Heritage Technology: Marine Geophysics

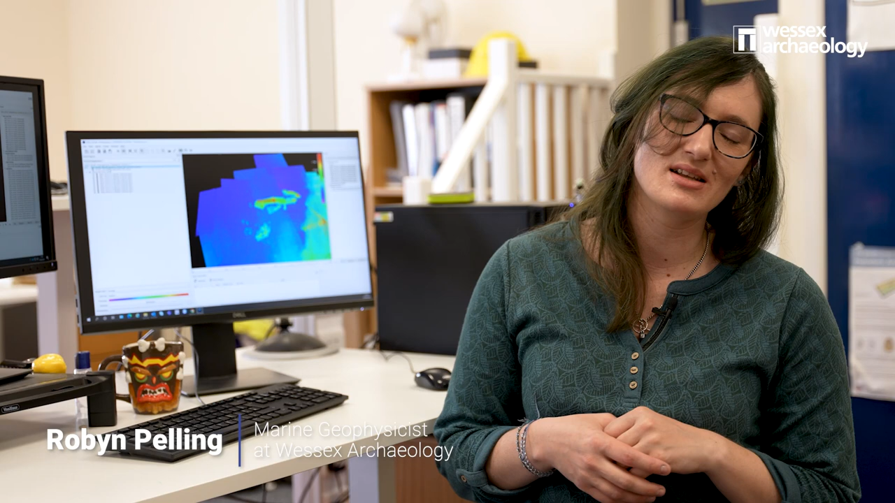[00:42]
What this means is that I use geophysical data to look at submerged archaeology on the seafloor. I'm here to talk to you today about one of the aspects of our archaeological assessments within the marine team, and that is of a detailed bathymetric analysis.
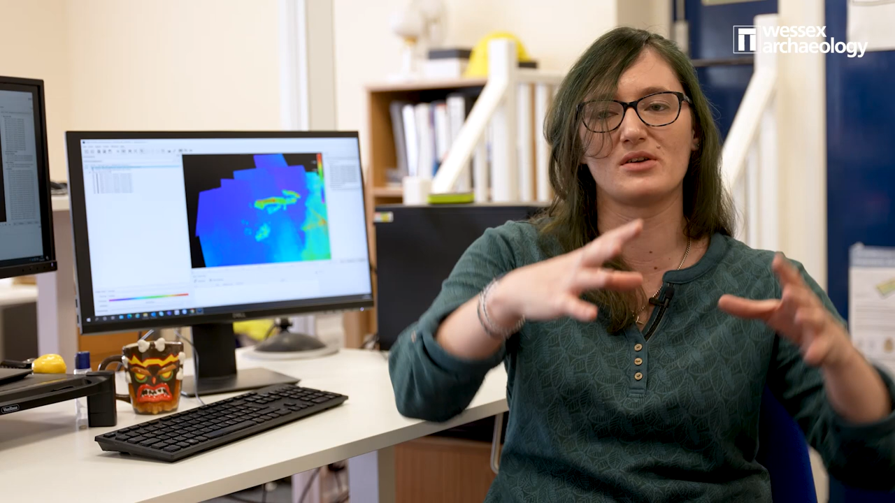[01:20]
This data we then grid it or binned to an appropriate size based on the needs of the assessment and the amount of
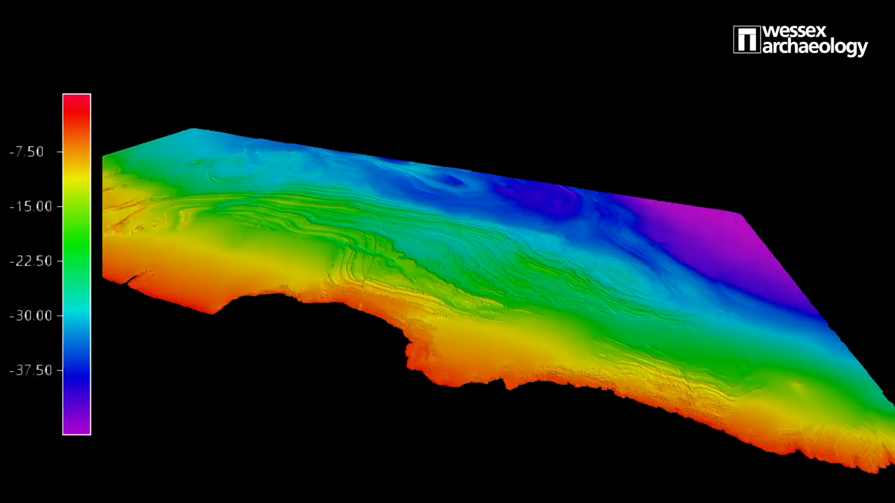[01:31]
data acquired in order to create a digital terrain map or a DTM.
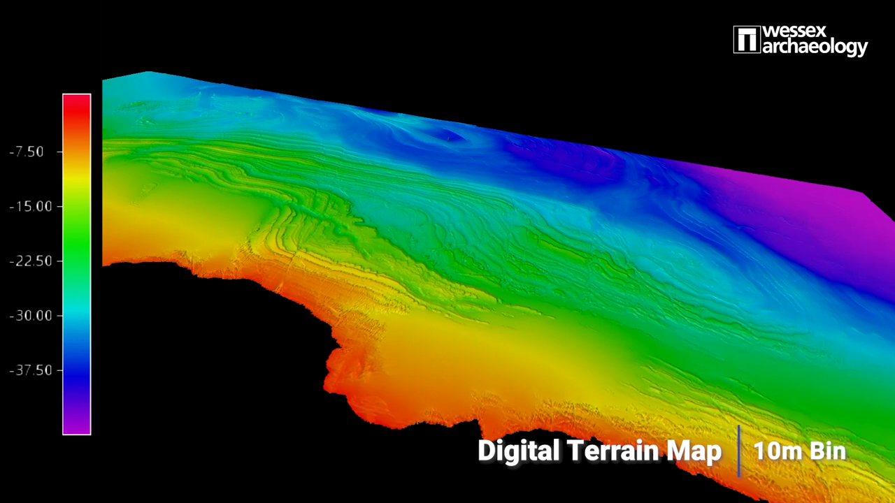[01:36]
So this large area has been gridded to a 10 metre bin size and as such the undulations and bedrock
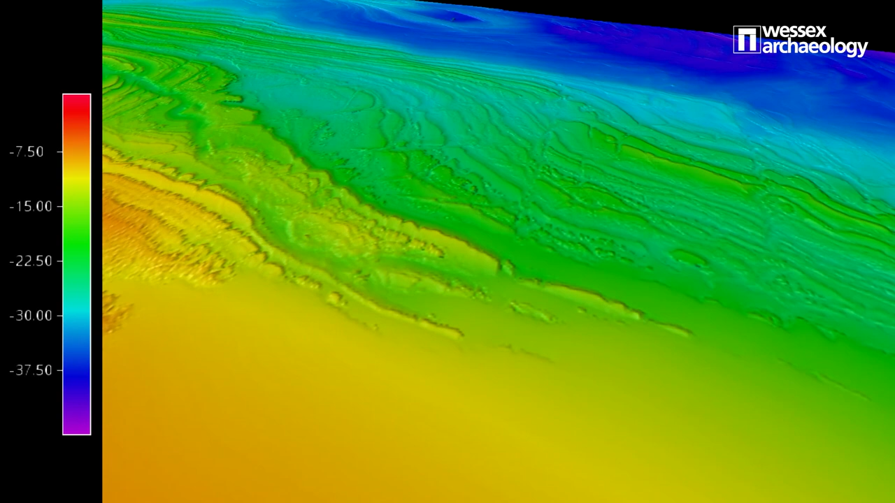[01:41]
outcrops of the seafloor can be seen clearly and we can undertake landscape studies from this. However, this really isn't a high enough resolution for an assessment of archaeological objects and for example,
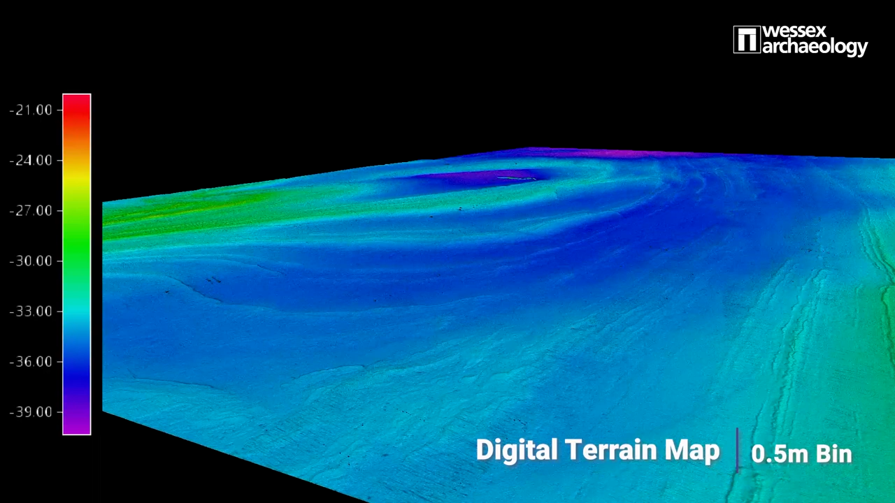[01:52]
as this is such a large data set, we would divide this up into smaller areas and grid it to a higher resolution. A bin size of a metre is acceptable but half a metre or higher
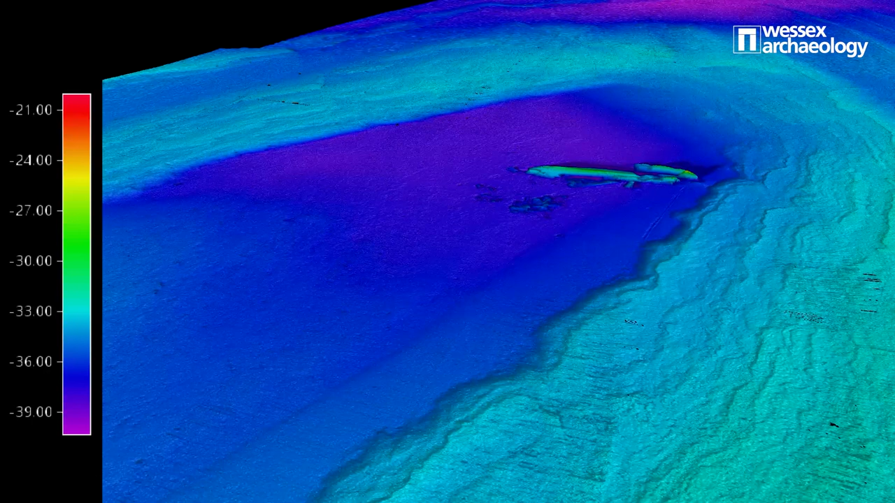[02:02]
is preferred and when conducting a detailed archaeological bathymetric analysis, the highest possible resolution is used. This wreck is broken and partially
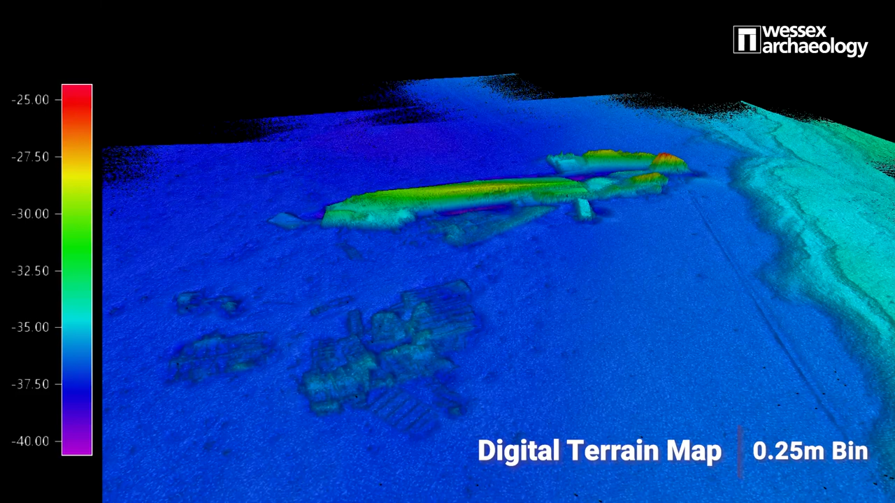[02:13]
buried but as a significant portion still remains like proud of the seabed.
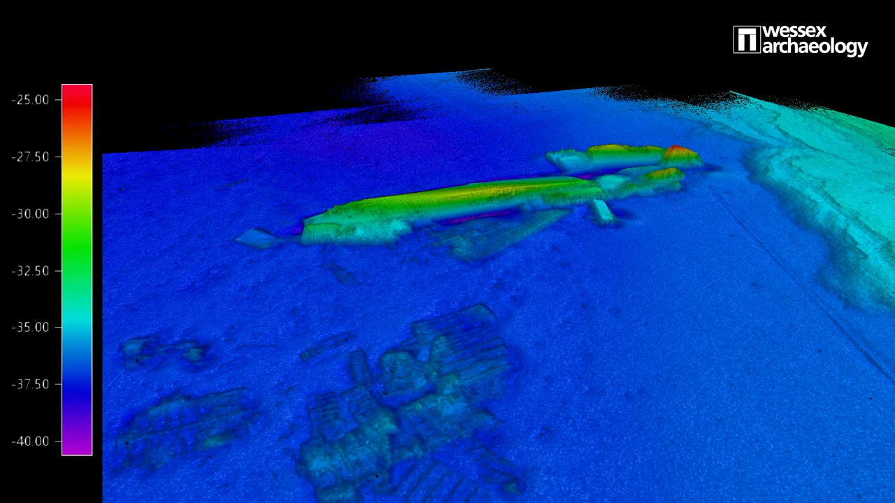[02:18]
It's likely that this data can be cleaned up in order to make a really accurate model by looking at the point cloud.
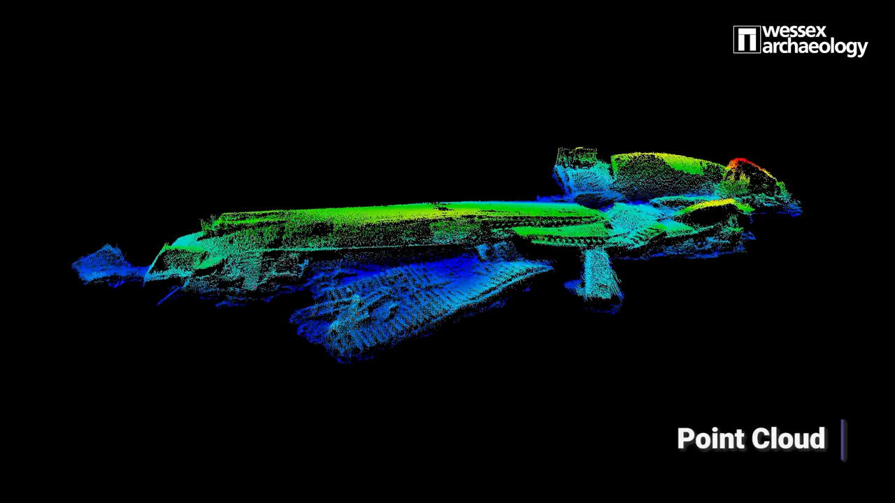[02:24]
There are some errant points dotted about so these ones can be fish or seaweed as well as some of these areas that appear duplicated. These are likely the result of some vessel movement and at this
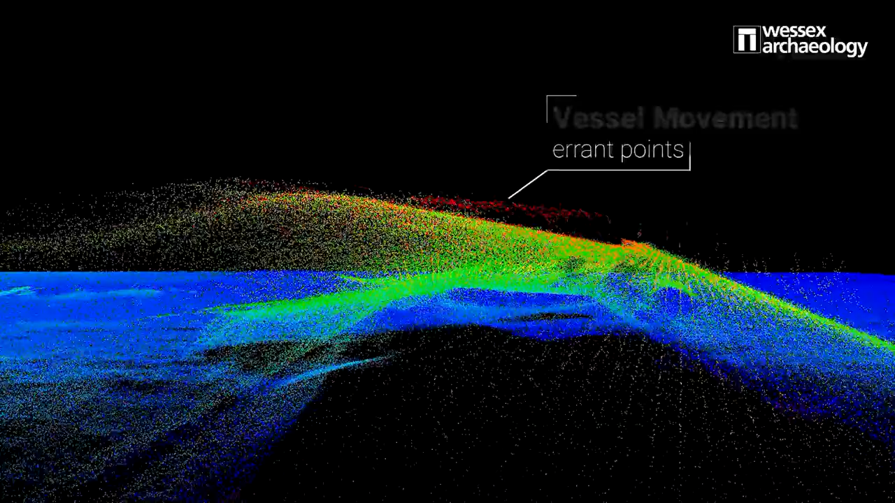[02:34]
stage we would look to process the data further in order to edit this out.
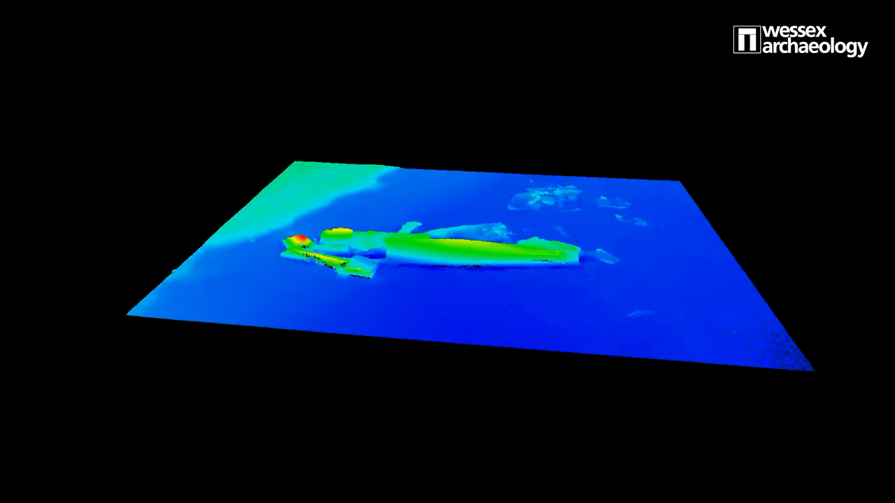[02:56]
I mean the smaller and flatter the objects are against the seabed the
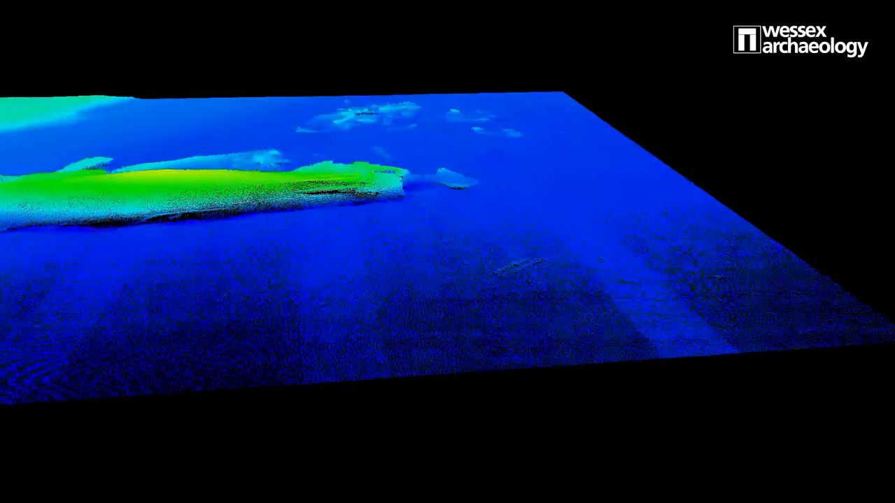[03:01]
trickier it is to edit particularly with any degree of accuracy but even creating an individual
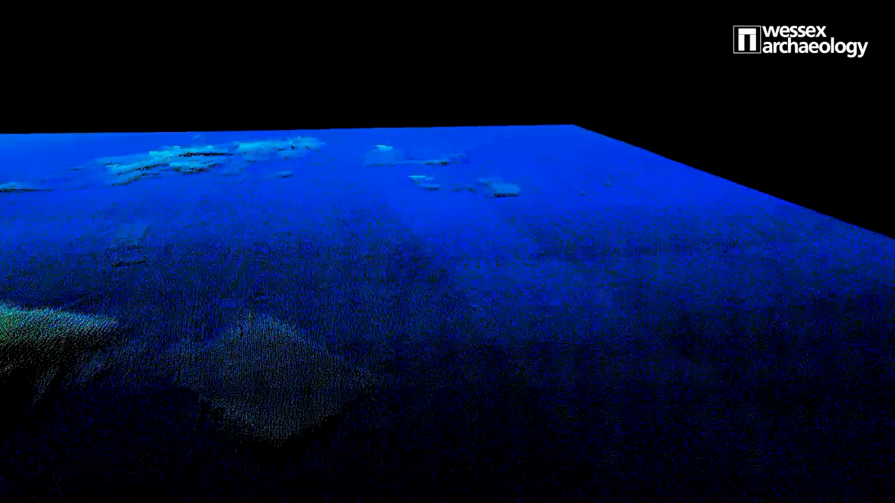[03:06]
point cloud for it can help it stand out so you get a better understanding of the debris field surrounding the vessel.
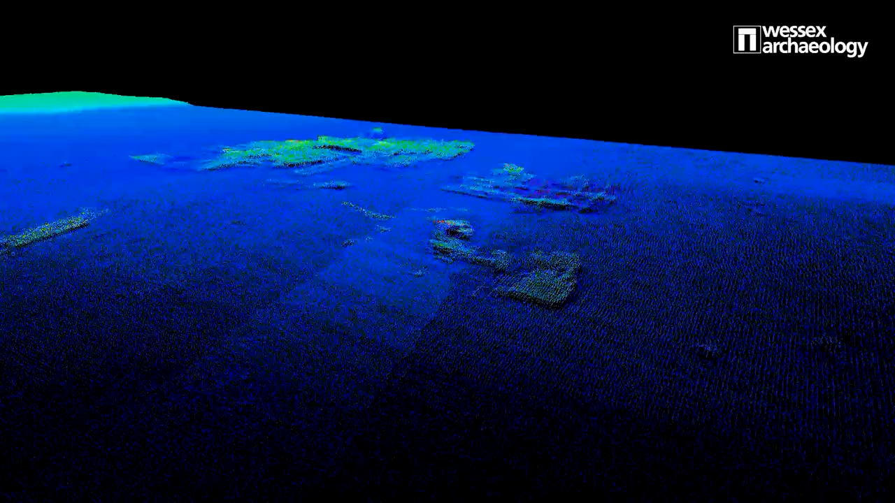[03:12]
I mean this process is largely subjective and we would combine it with other data types
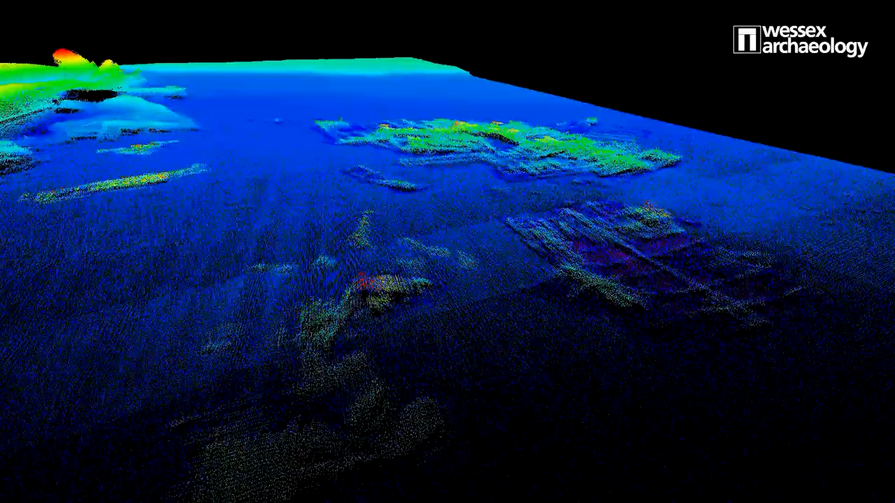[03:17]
and ground truthing for greater accuracy but this isn't always possible.